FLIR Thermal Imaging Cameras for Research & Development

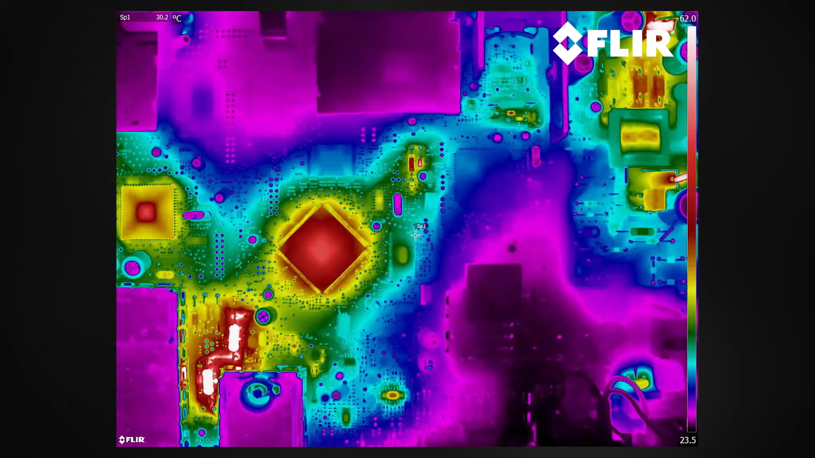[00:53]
On screen: spot 30.2°C
They need to record detailed thermal distribution and
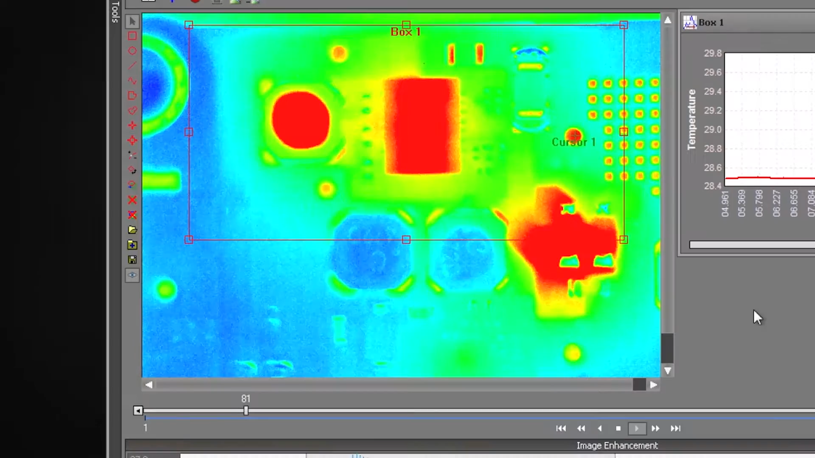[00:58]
variations in real time to measure heat patterns, dissipation and other critical temperature factors.
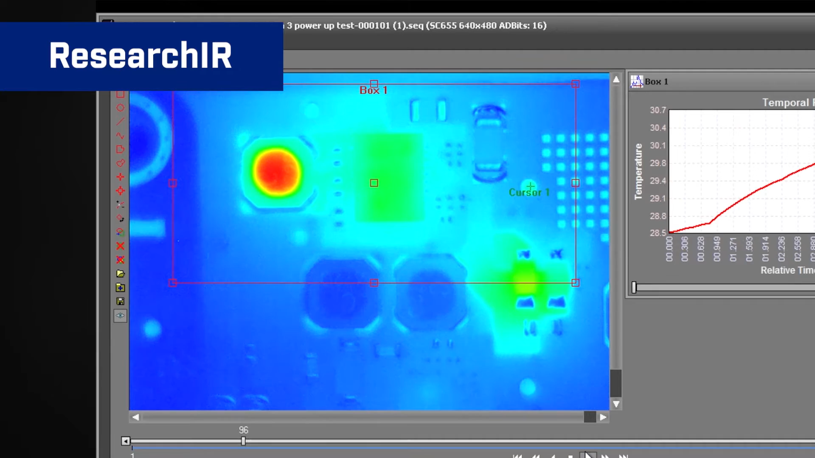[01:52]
The FLIR Research IR software works seamlessly with all FLIR R&D and science cameras that allows live viewing and provides detailed analysis of the most complex experiments.